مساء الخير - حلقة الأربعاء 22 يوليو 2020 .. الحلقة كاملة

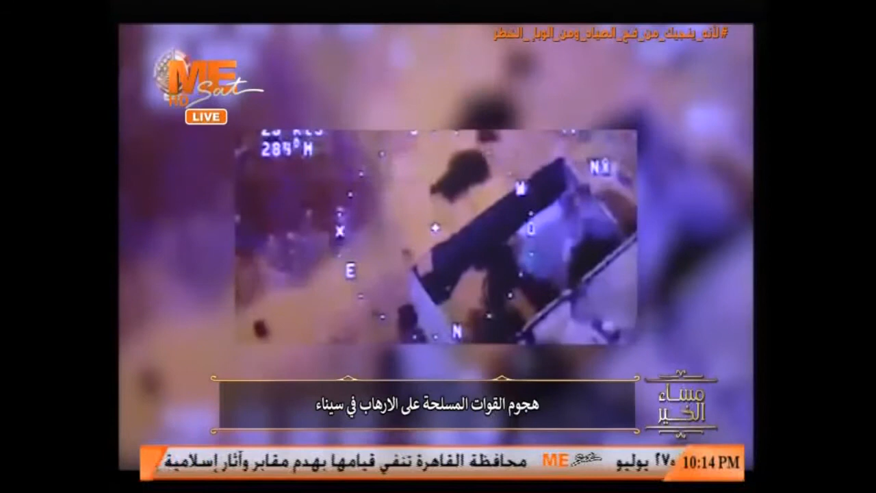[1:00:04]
وقد قامت قوات التأمين للارتكاز الأمني بالتعاون مع القوات الجوية بمطاردة العناصر التكفيرية داخل إحدى المزارع وبعض المنازل غير المأهولة